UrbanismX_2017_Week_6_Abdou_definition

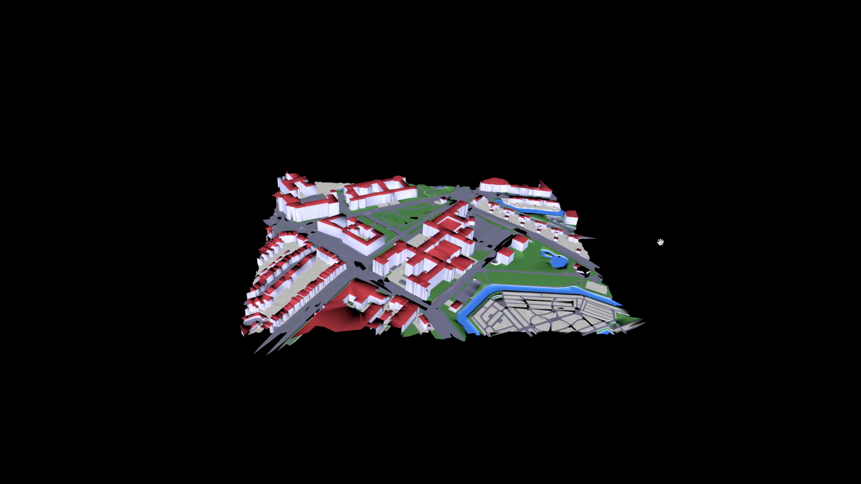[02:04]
the model you can zoom out
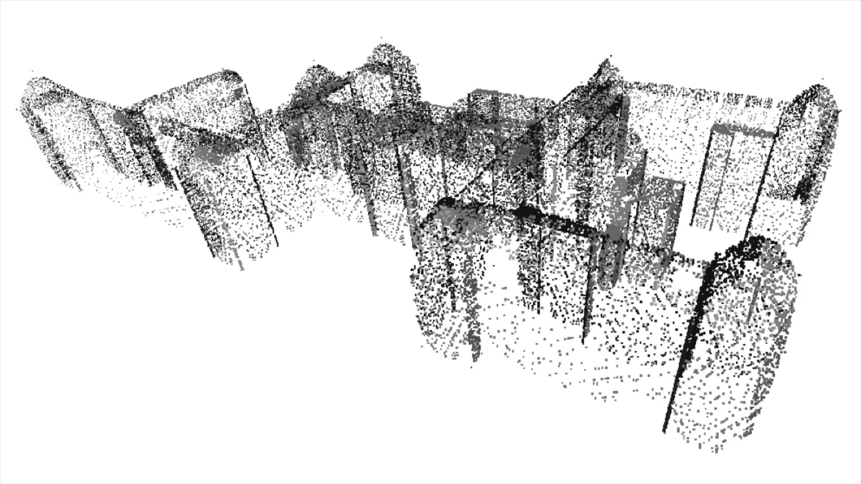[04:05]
of course you can see through because it's not a structured in and for information but that's something you can use to make a more advanced model that's it